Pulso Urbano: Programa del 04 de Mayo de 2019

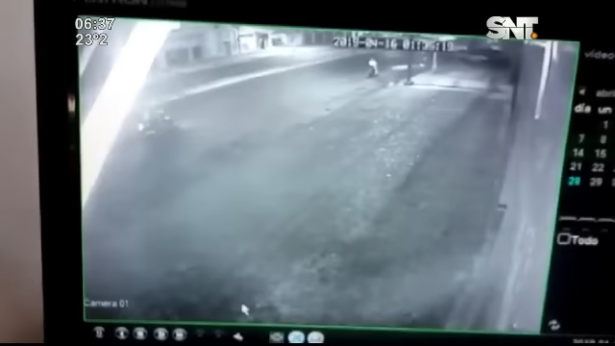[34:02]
Esto fue sobre plena avenida Eusebio Ayala ya días atrás. Finalmente pudimos recuperar estas imágenes de circuito cerrado que muestran la forma en que por lo menos 5 a 6 motocicletas rodean a su víctima sobre la avenida,
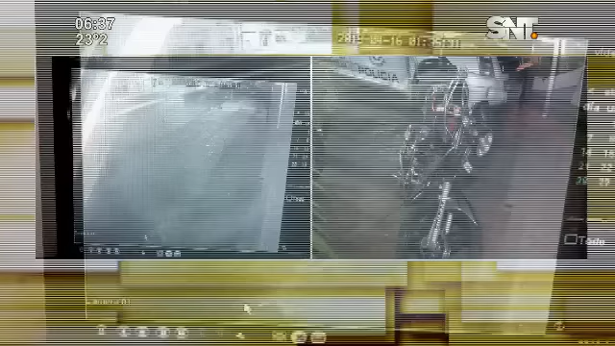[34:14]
en movimiento todos. Le apuntan con arma de fuego con intención de despojarle de su motocicleta. Enseguida les cuento los detalles porque pasó algo que no se van a imaginar.
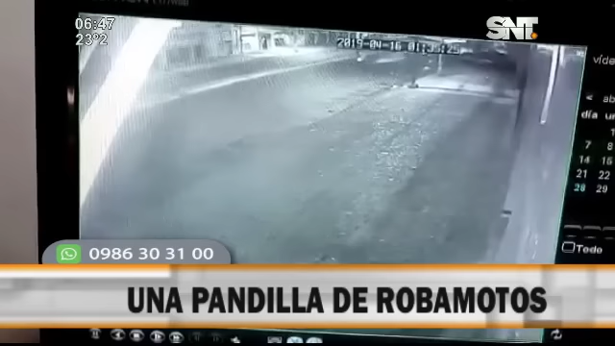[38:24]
donde esta pandilla de robamotos avanza sobre Eusebio allá en la zona de su intersección con Bartolomé de las Casas. La víctima, en este caso un motociclista, es rodeado por varias motos y es intimado con un arma de fuego a que pare la marcha y este así lo hizo. Cuando uno de los robamotos, el que tenía arma de fuego, tomó su motocicleta, en un momento dado, la víctima nos comenta que se abalanzó sobre él, le sacó el arma de fuego y gatilló contra él, pero resulta que el revólver no tenía balas.
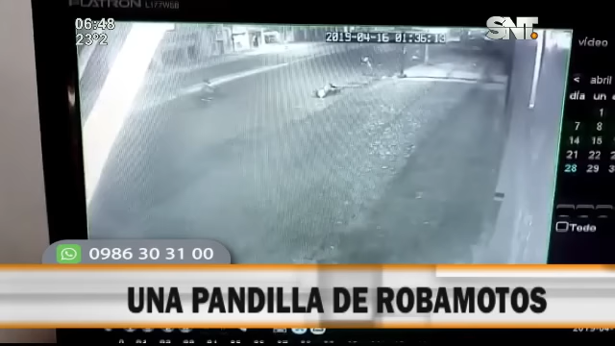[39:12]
Entonces, comienzan a retirarse. A uno de ellos no le arrancaba la moto, que es la parte que estamos viendo ahora. El que está forcejeando por delante de la moto es la víctima, que termina echándolo. Sí. Y ahí le echó otra vez. Exacto. Y empezaron a los mosquetes. Y luego termina yendo, o sea, se va corriendo el que integraba el grupo de supuestos robamotos. El que queda ahí es la víctima, recoge su moto y la moto que está al fondo es una moto que utilizaban, que utilizaba uno de los integrantes de este grupo.
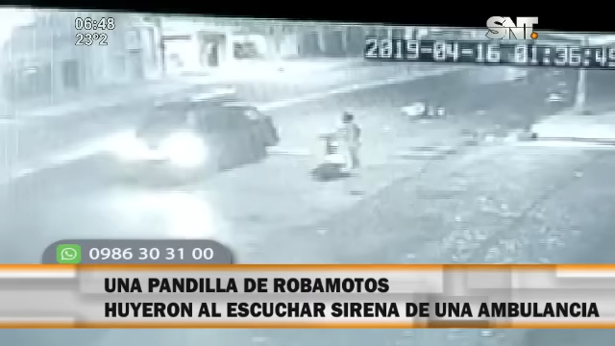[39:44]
Con la suya y una moto que es, aparentemente también fue robada. No, no, no, no, no, pero se fue toda a la comisaría igual. O sea, la víctima no es que llevó las motos consigo. Llevó lo suyo, fue a hacer la denuncia. Pero usted no se percató de algo, mi querido Granada, cuando se da ese último forcejeo. ¿Ve que pasa por detrás un vehículo tipo furgón con sirenas encima?
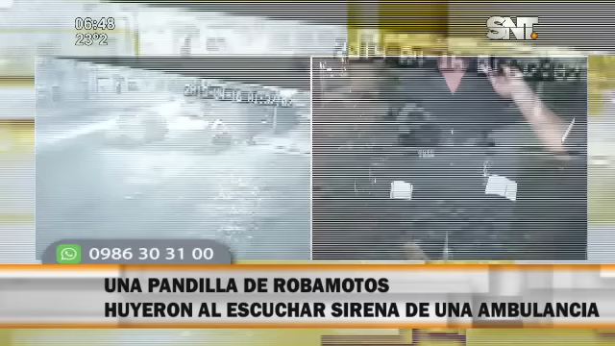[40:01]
¿Qué es ese o no? No. ¿Otro? ¿Y qué era? Cuando se da el era una ambulancia lo que estaba llegando. Le asustó a claro, que los muchachos pensaron que era una patrulla que estaba viniendo, había sido una ambulancia la que estaba pasando ahí por Eusebio Ayala, que finalmente también ayudó a Lucas Pacheco, que es el dueño de la motocicleta, víctima de esta situación.
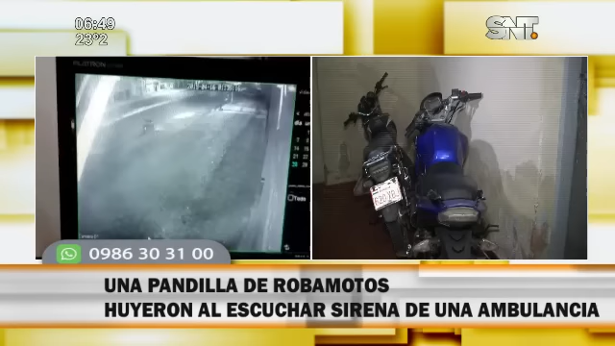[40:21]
Imagínense, él iba avanzando, saliendo de su trabajo, le rodea un grupo de motoqueiros, uno de los acompañantes saca un arma de fuego y le dice, capé, trae tu moto, y ahí comienza esta situación que el propio Lucas nos relataba.